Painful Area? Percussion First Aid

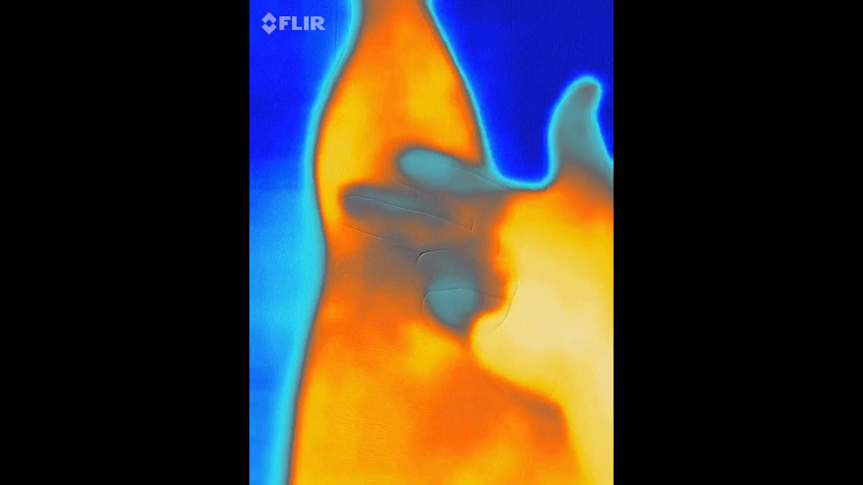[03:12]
So one of the things you'll hear us say is, you know, can we decongest a painful area? How do we desensitize a painful area? And how do we reperfuse a painful area? And oftentimes, it's the last one, the reperfusion that gives people some confusion. So here I am, I'm using the FLIR, and this is my quad ligament. So here's my patella. We've got some good, bright color in my quads.
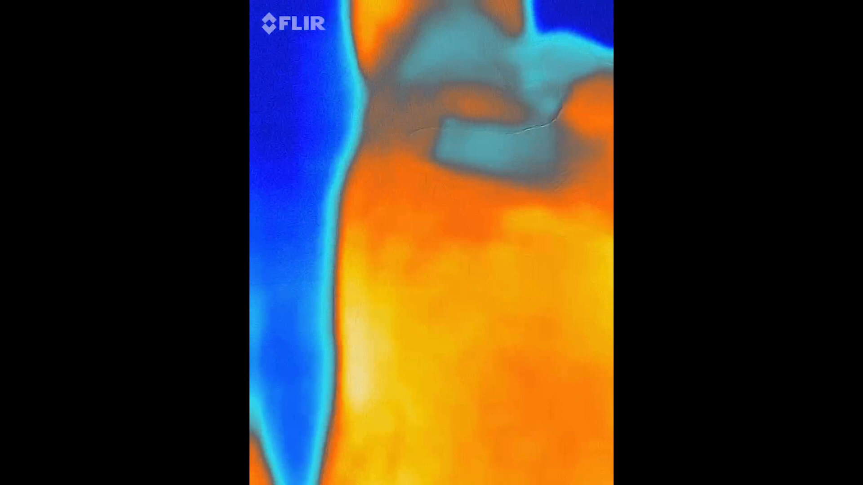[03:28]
And then down below here, it's kind of cold in this area. You can see the darker the color, the less blood flow. So you can see my hand is hot. My fingers are not nearly as warm as my hand is. And then down to the shin. So what we have is an area of lower temperature. There's just less vasculature, et cetera, et cetera.
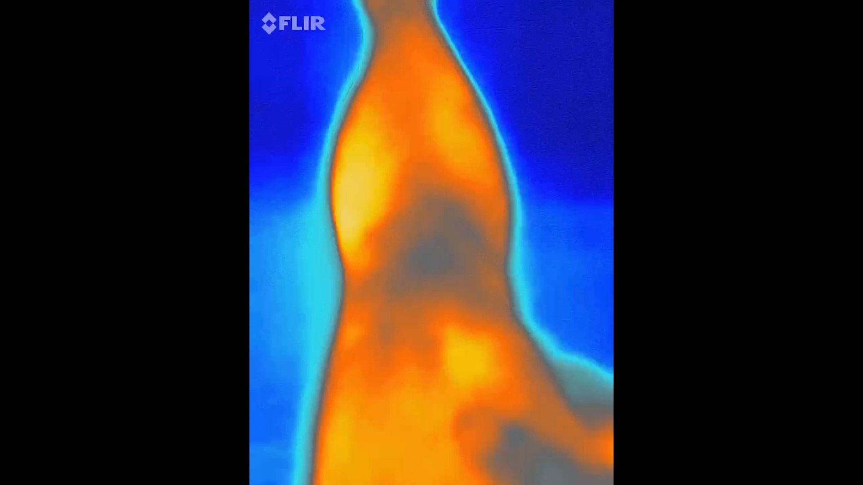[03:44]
But imagine you have a painful site here in this quad ligament. And that may be, for whatever reason, overuse, I don't know, you just, you know, you abused yourself, or you just did nothing.
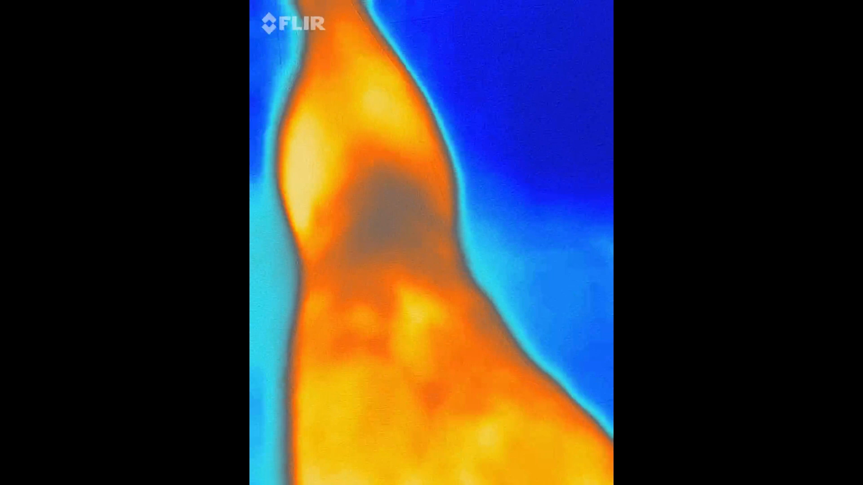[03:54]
And you've got a little painful site. So one of the things that we're, we're huge fans of, and I've got this hypervolt here, is using percussion and to see if we can,
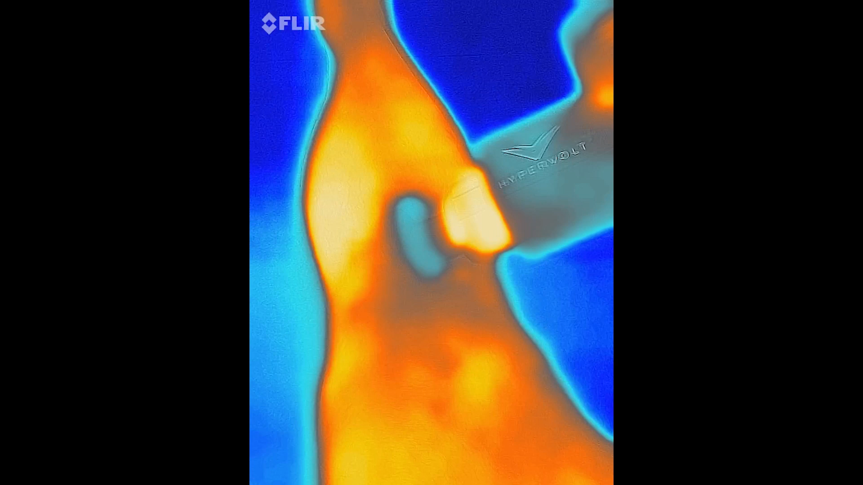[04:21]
And then finally, sometimes it's just about perfusion. We're just about, hey, let's create some improvements, some increases in the microcirculation, just the really small sub-levels.
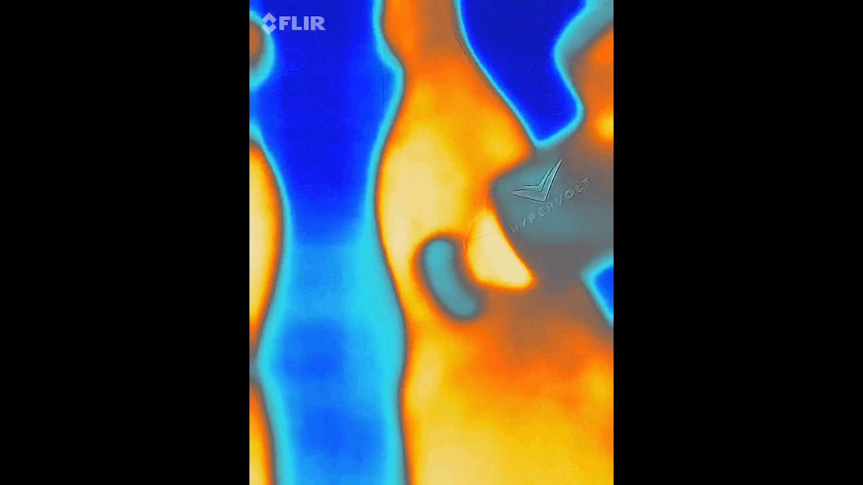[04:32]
And obviously, exercise and loading is part of the game here. But we often find that if we can improve the environment with some motion, and in this situation, the motion is this percussion through this ligament. And you can see that I've just been doing this for a minute now, and I'm very light. I'm on the lightest setting possible.
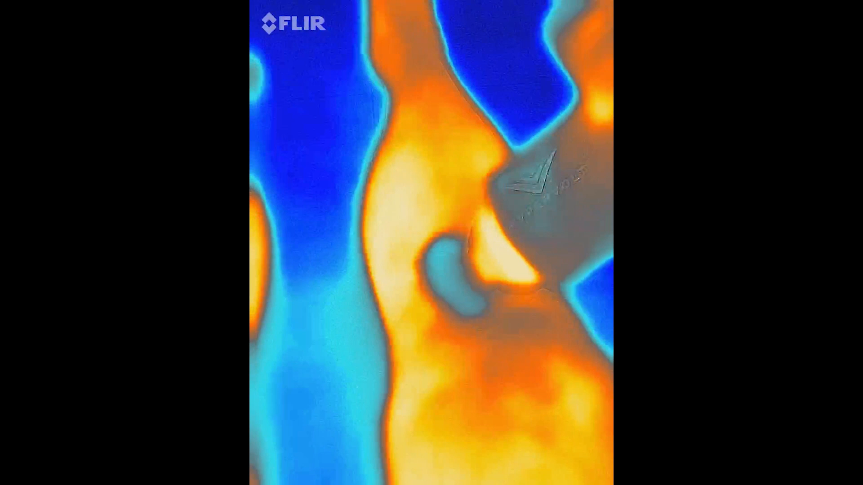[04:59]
I can go to sub max 10. Let me just pump it up. We can go higher. So now we're really, right? But the idea is, it's very tolerable.
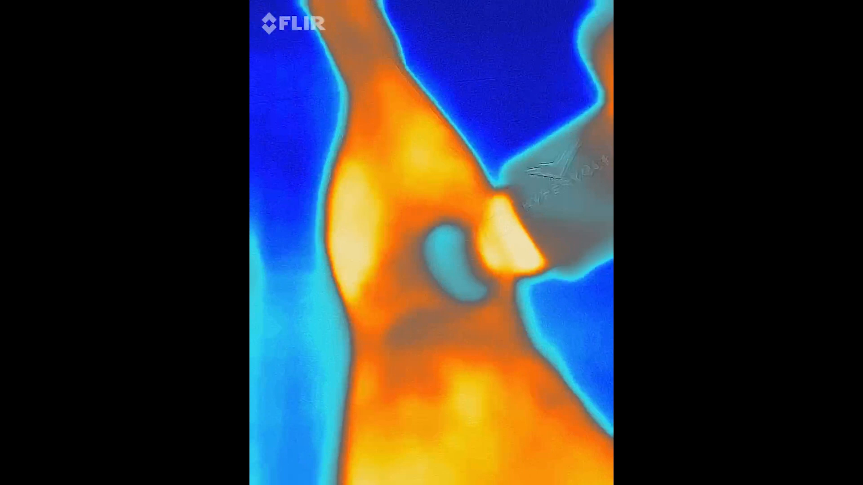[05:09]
And I'm just going back and forth. I'm not hitting the bones. I'm not just going back and forth on the soft tissue.
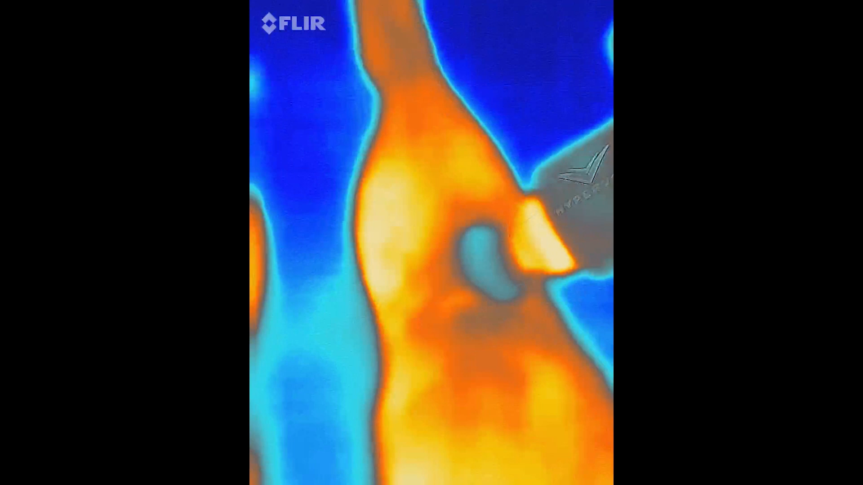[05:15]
We're coming up on, I'm just gonna do 90 seconds here,
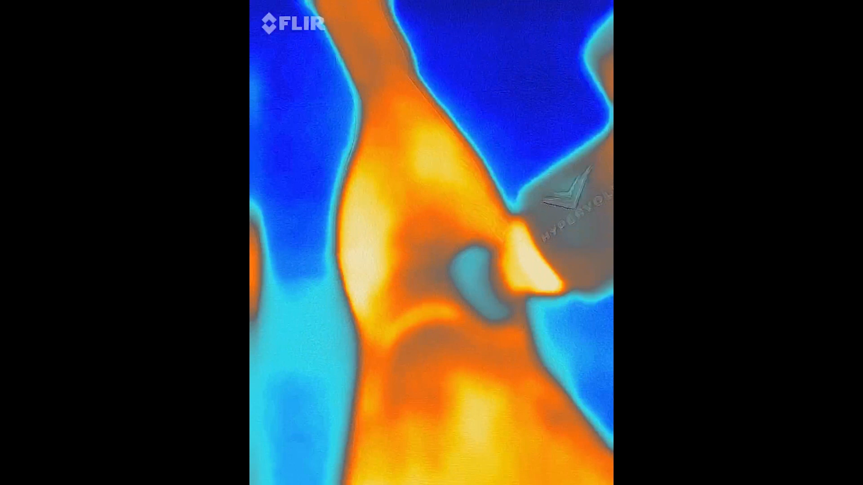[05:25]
So that's 90 seconds. And then we take this off.
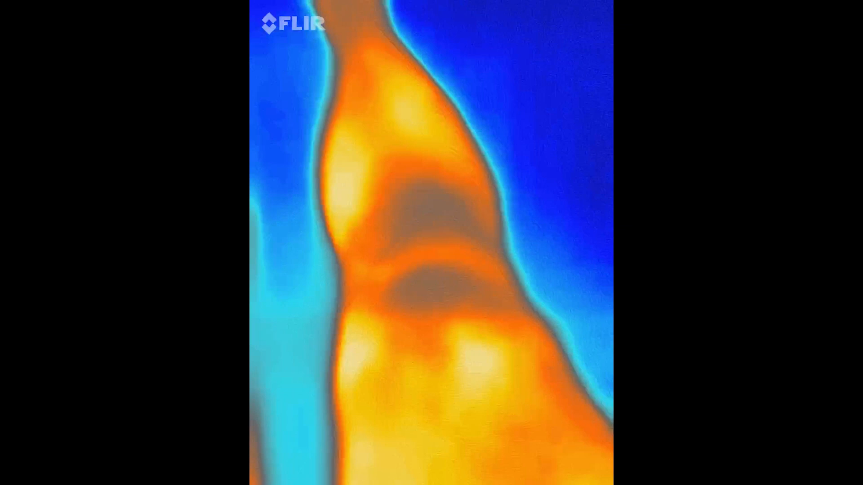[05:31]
You can see that in this band, which is the ligament that we were talking about, I've got some increased blood flow to this area.
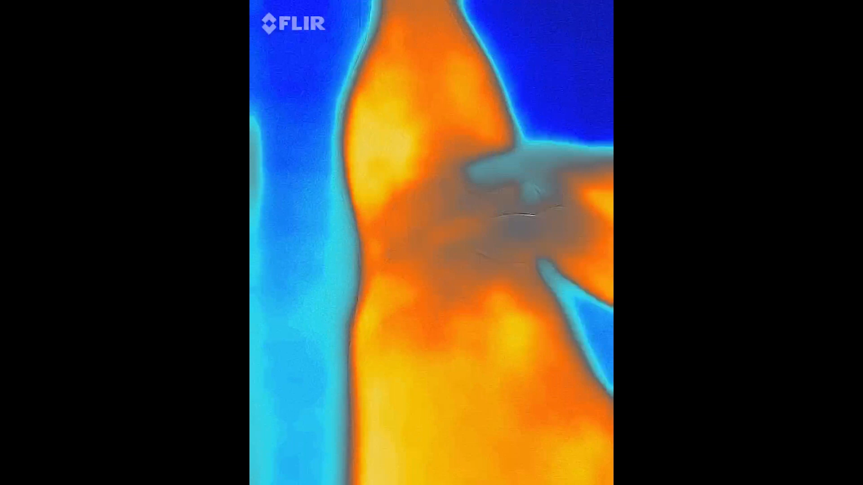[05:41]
And if this is an insertional problem, a hypophysitis, where I've got an insertion onto bone problem,
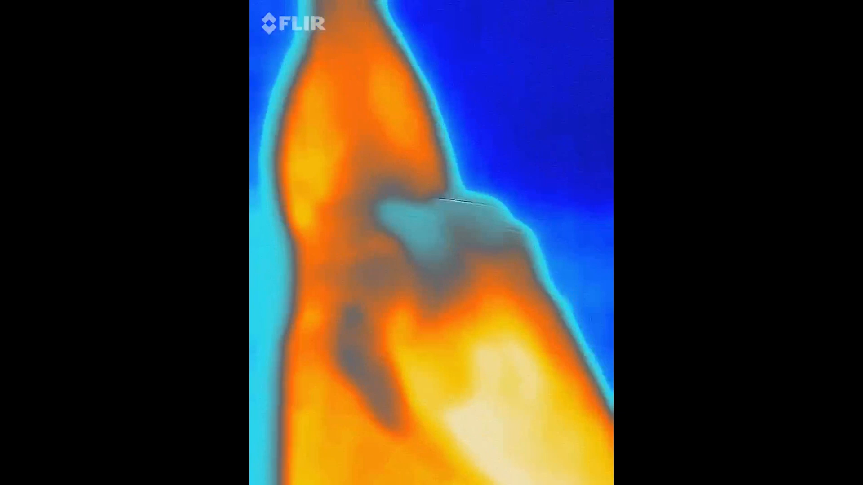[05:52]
but it's also encouraging the removal of waste.
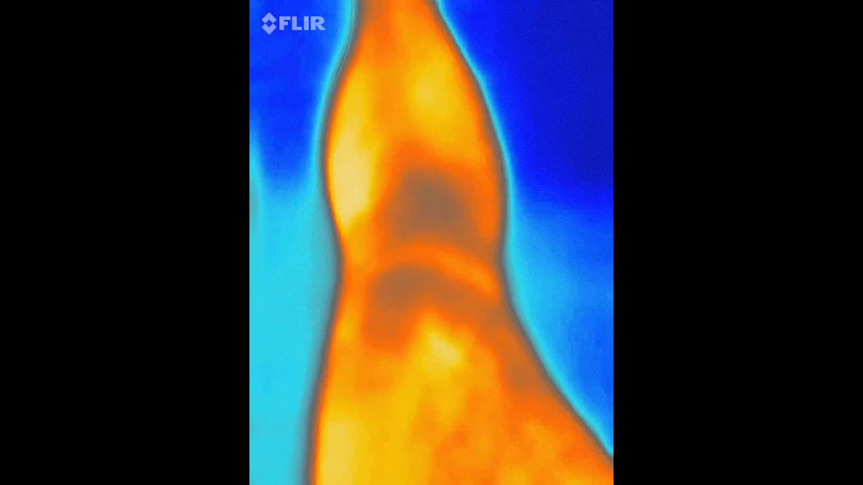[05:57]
And you can see how much redder my leg got in the course of 90 seconds on a specific intervention.
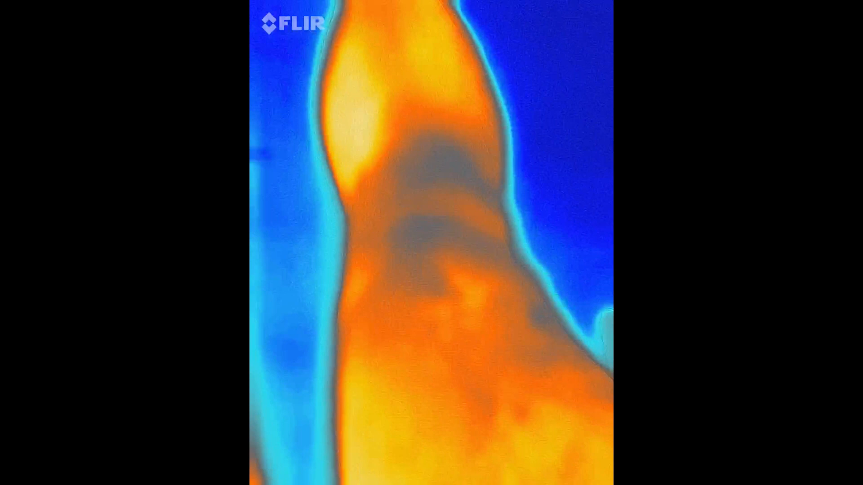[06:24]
There it is. 90 seconds of hypervolt on that quad ligament.